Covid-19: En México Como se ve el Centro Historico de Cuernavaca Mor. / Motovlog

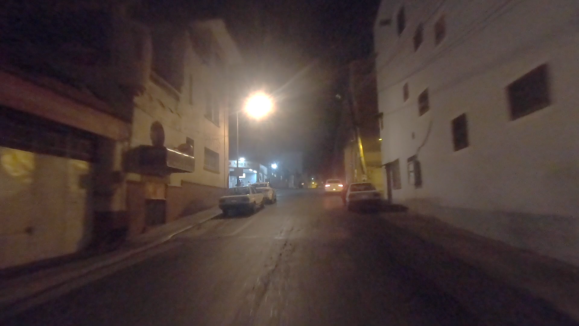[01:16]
Ahorita estamos pasando por estaciones de camiones que también se ve completamente vacío.
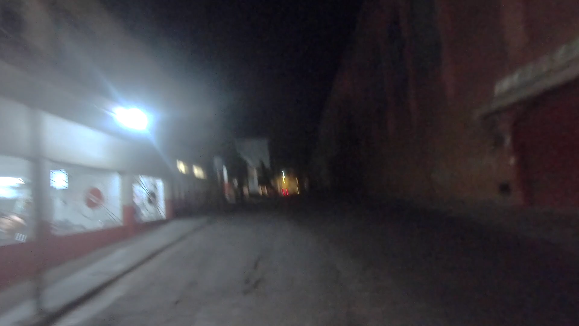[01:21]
La verdad sí se ve muy apocalíptico esto lo del coronavirus, una película o un videojuego,
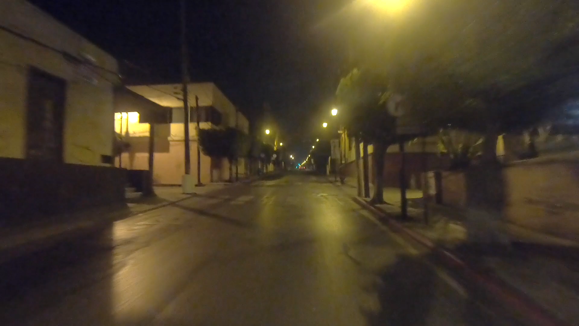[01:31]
pero la verdad yo no he vivido algo así. Ahorita estamos yendo en la avenida Morelos, que es una de las avenidas más importantes de Cuernavaca.